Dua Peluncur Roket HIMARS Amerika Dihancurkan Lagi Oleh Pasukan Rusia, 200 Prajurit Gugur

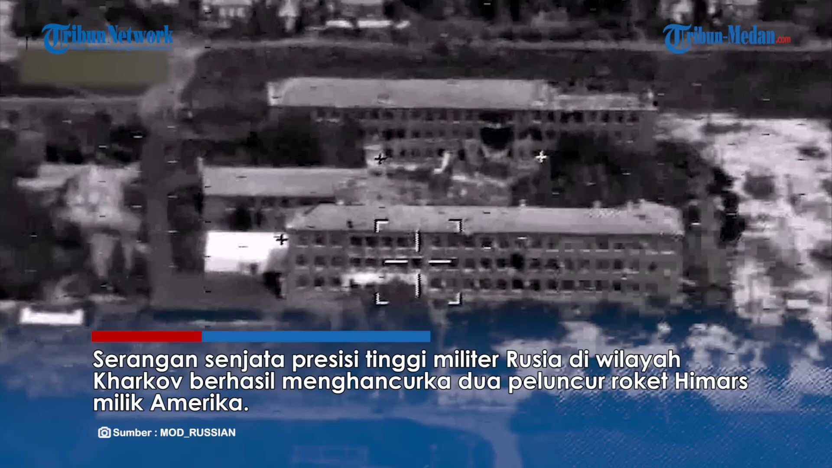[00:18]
В результате высокоточного удара в городе Харьков... Serangan senjata presisi tinggi.
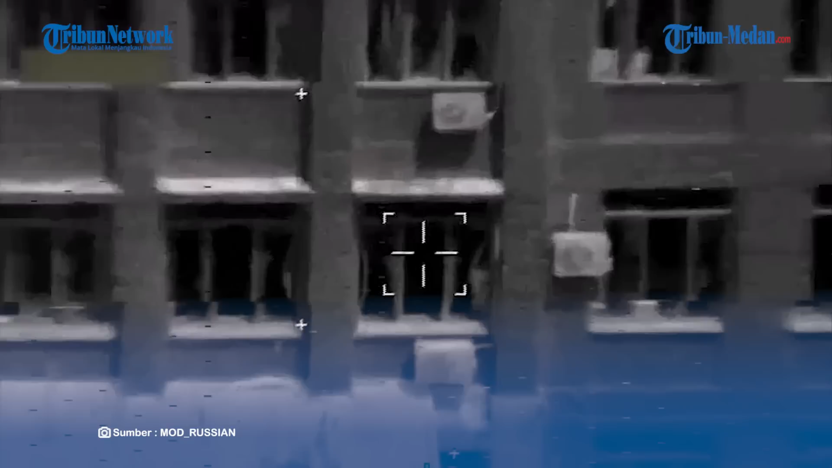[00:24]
Militer Rusia di wilayah Kharkov berhasil menghancurkan 2 peluncur roket HIMAR milik Amerika.